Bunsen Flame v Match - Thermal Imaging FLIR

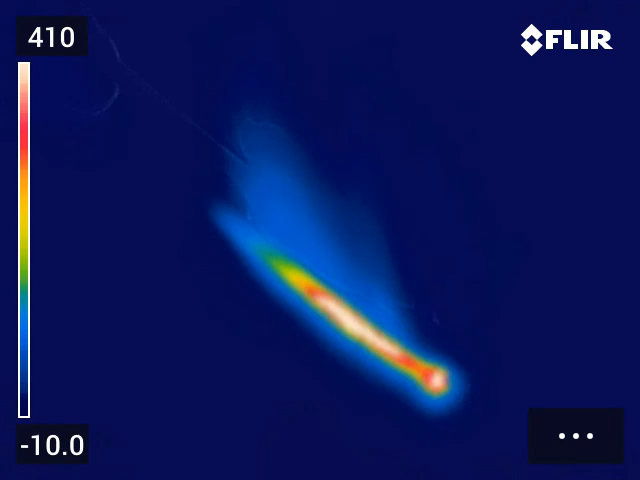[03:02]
but that's a match isn't it there's the difference between a match and we'll put
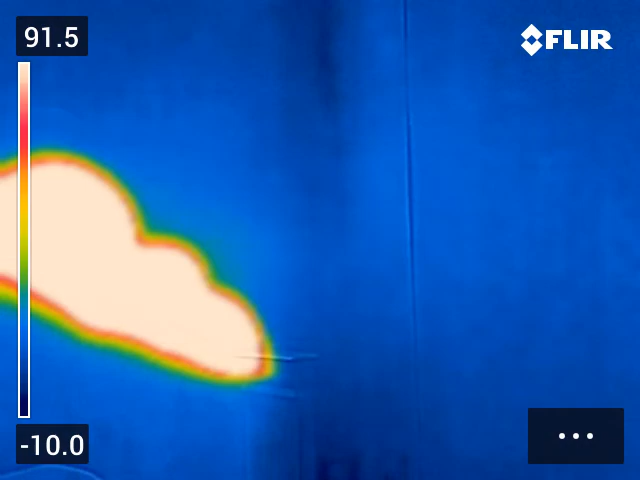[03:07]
the bunsen back in there's our bunsen flame so there we go so a little bit of physics fun